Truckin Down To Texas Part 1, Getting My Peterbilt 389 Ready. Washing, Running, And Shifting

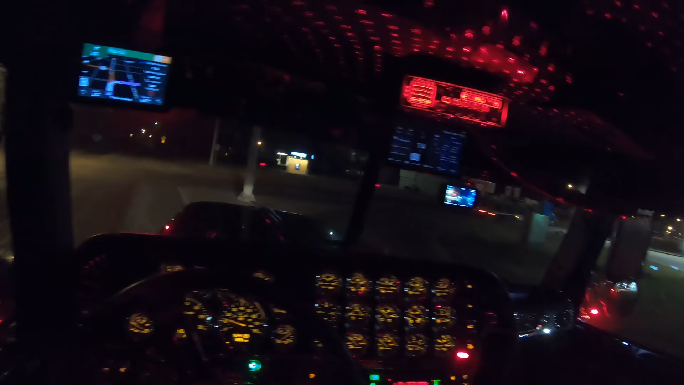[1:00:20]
Hit that curb, take out my new bumper. Continue on that street.